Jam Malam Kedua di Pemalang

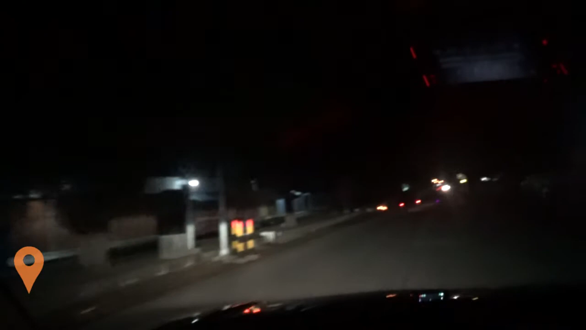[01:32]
Secara keseluruhan warga masyarakat Kabupaten Pemalang mematuhi pemberlakuan jam malam tersebut, yaitu pada pukul 21 atau jam 9 malam sampai jam 4 pagi.
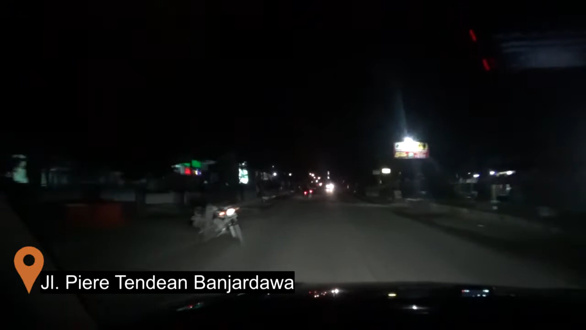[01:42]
Dan saudara, seperti kita lihat ini kita sudah sampai di depan Puskesmas Banjardawa atau Puskesmas Kecamatan Taman. Nampak masih terlihat kendaraan lalu lalang di jalan ini. Apakah mungkin karena hari ini mungkin patroli tidak melintas di Kecamatan Taman?
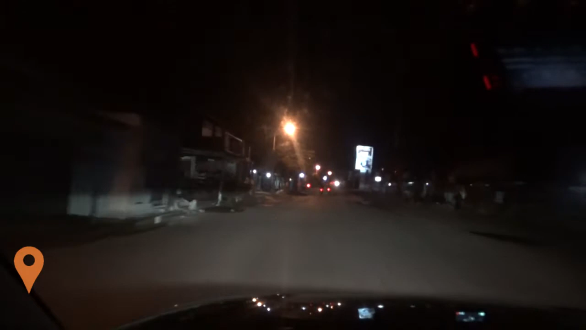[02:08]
Kita sudah sampai di Pasar Banjardawa, saudara. Iya.
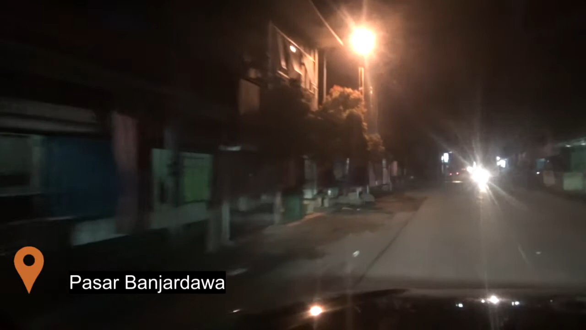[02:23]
Toko-toko sudah tutup, yang biasanya di hari normal itu masih buka walaupun malam, tapi saat ini nampak terlihat beberapa toko tutup, baik di sisi timur jalan atau di sisi barat jalan. Nanti kita bakal balik menuju ke Jalan Jenderal Sudirman Timur, yaitu pertigaan Beji. Bagaimana kondisi di jalan utama di sana? Kabupaten Pemalang bahwa pemberlakuan jam malam ini
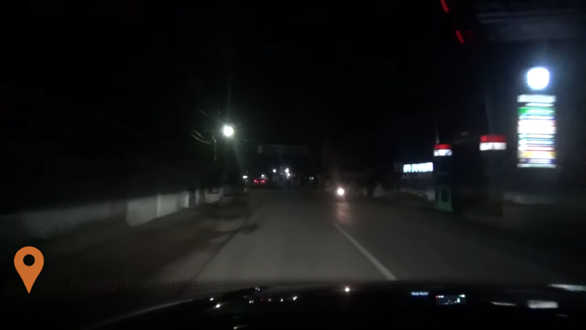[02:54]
akan memadamkan lampu penerangan jalan di tempat-tempat publik seperti di alun-alun, di jalan utama, jalan Jensut, jalan Jenderal Sudirman, kemudian jalan Ahmad Yani, jalan Pemuda, dan jalan-jalan utama lainnya, terutama di ibu kota kecamatan. Seperti saat ini kita di ibu kota Kecamatan Taman. Oke, kita lihat masih ada warung pecel lele.
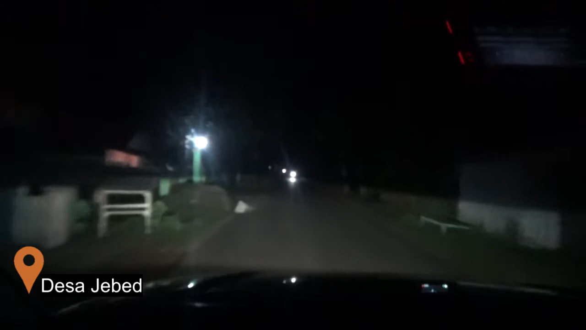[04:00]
Desa Jebet menuju ke Jembatan Kerasak. Malam ini kita sudah di jam mendekati jam 10, artinya 1 jam pemberlakuan jam malam. Ya, pukul 21.56 menit saudara, dan nampak beberapa kendaraan yang lewat. Ini kita akan menyusuri bagaimana
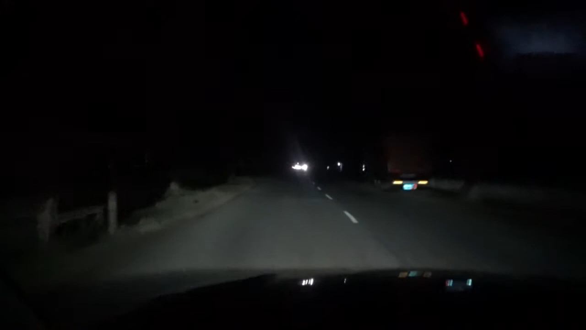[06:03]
Walaupun lampu penerangan jalan sudah dimatikan, tapi masih terang karena banyak kendaraan. Kita lihat dari arah utara, baik roda 2 ataupun roda 4. Kembali kami sampaikan, saudara-saudara, bahwa pemberlakuan jam malam ini ada pengecualian. Pengecualian itu diantaranya bagi karyawan dan karyawati yang memang masuk pada jam malam atau shift malam dengan syarat
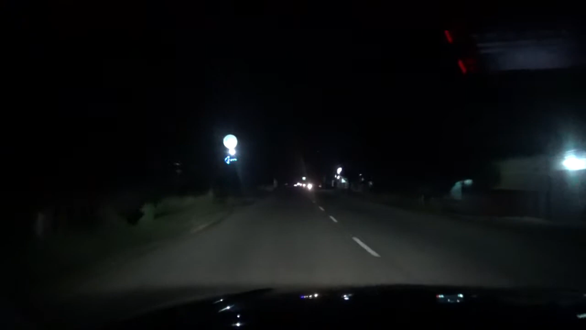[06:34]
membawa atau ada surat keterangan kerja atau surat tugas. Kemudian kepentingan yang mendadak, kepentingan yang darurat.
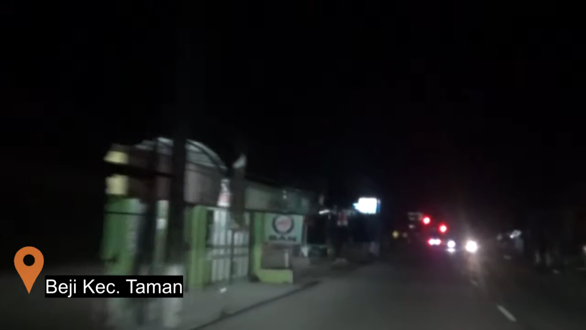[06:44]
Iya, beberapa meter lagi kita ke pertigaan BC yang kemarin pada hari pertama didapati oleh petugas patroli ada orang yang berjualan sebelah, tapi sekarang terlihat sudah tidak ada di sebelah kiri jalan. Nah, ini kita akan belok kiri menuju ke Jalan Jenderal Sudirman.
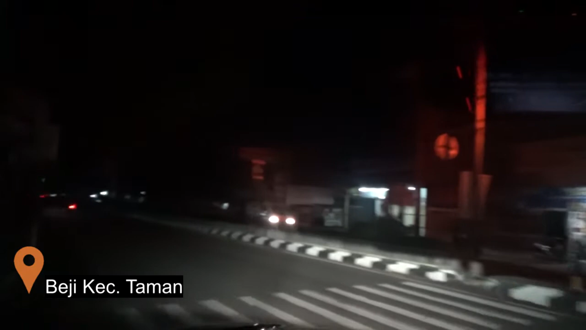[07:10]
Lampu penerangan jalan yang ada di tengah terlihat sudah padam. Penerangan hanya dari pertokoan dan rumah warga di sebelah kiri atau sebelah selatan, sebelah kanan, sebelah utara. Untuk jalan yang menuju ke barat ini lengang. Terlihat beberapa kendaraan roda 2 melintas dari barat menuju ke timur.
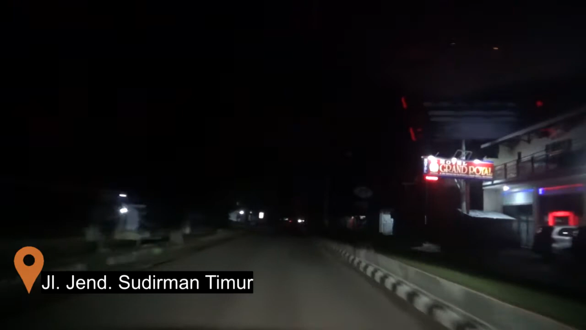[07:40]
Bagaimana nanti kita lihat kota Pemalang. Ini kita sudah melewati jam 10. Apakah masih ada aktivitas warga, aktivitas masyarakat di luar rumah, khususnya di jalan protokol Jalan Jenderal Sudirman? Kita sesaat lagi akan menuju ke Polres Pemalang.
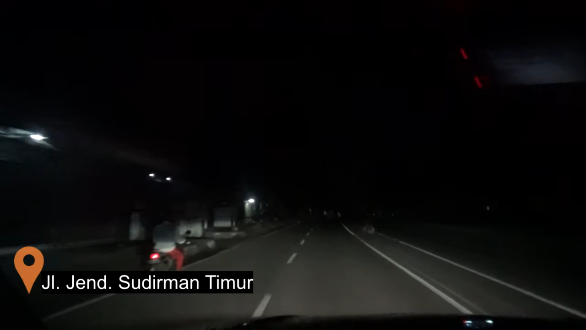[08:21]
Gelap sekali. Gelap sekali, saudara. Dan boleh dikatakan benar sekali apa yang disampaikan Bupati dalam konferensi pers hari malam ini di Posko Pendopo Kabupaten Pemalang, bahwa masyarakat Pemalang, sebagian masyarakat Pemalang sudah patuh dengan pemberlakuan jam malam selama 14 hari dari tanggal 27 Mei sampai 9 Juni, selama 14 hari.
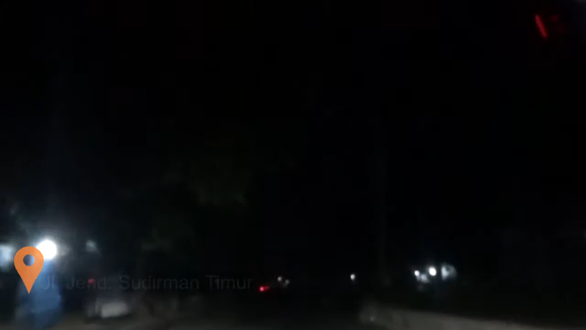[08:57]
Beberapa kendaraan, boleh kita kejar, Pak, dua kendaraan itu.
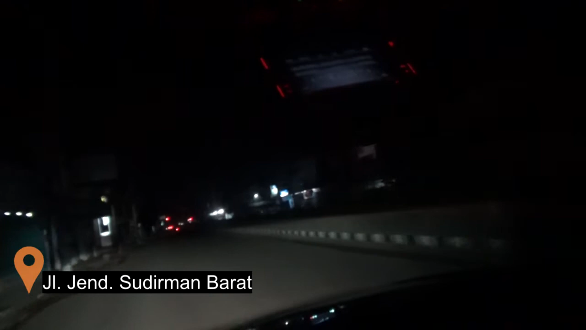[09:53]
Berarti memang peringat teguran pertama, yaitu teguran lisan, dipatuhi oleh para pedagang. Toko-toko semua pun sudah tutup, memang karena jam 9 memang toko di Pemalang Kota memang tutup. Hari biasa juga tutup. Kita ke Jalan Pemuda. Belok kiri Jalan Pemuda.
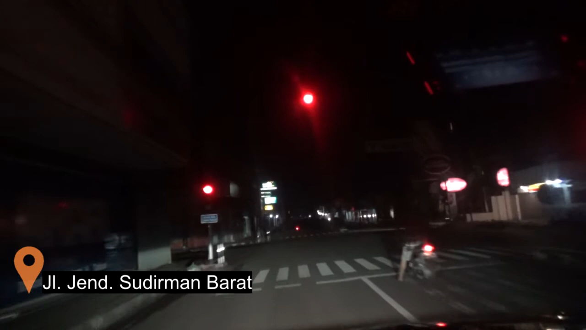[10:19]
Apakah kondisinya sama dengan Jalan Jenderal Sudirman?
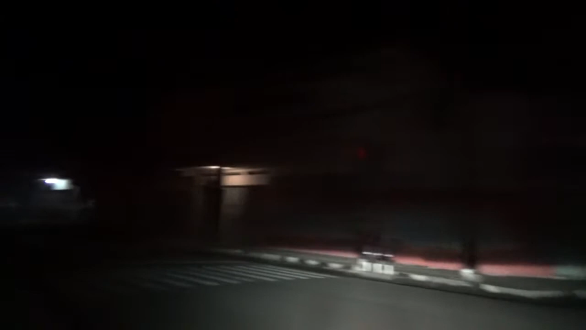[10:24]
Ya, ini Jalan Pemuda. terlihat dua kendaraan, satu roda dua, satu roda empat dari arah selatan.
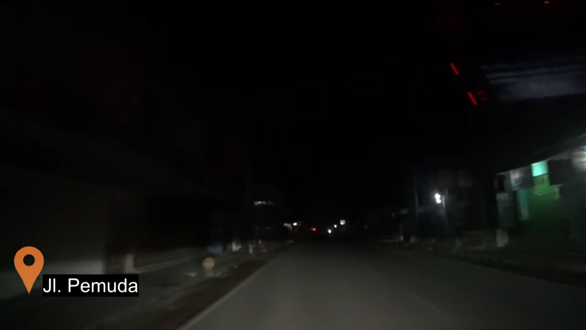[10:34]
Entah ini warga memang ada tujuan yang penting atau memang mereka tidak tahu dengan jam malam tersebut. Lampu tembak dinyalakan kembali oleh kendaraan kami karena memang sangat gelap sekali. Kita masuk ke rumah sakit ya, jalan di Acak Suci. Nah, Acak Suci ini sangat angker sekali.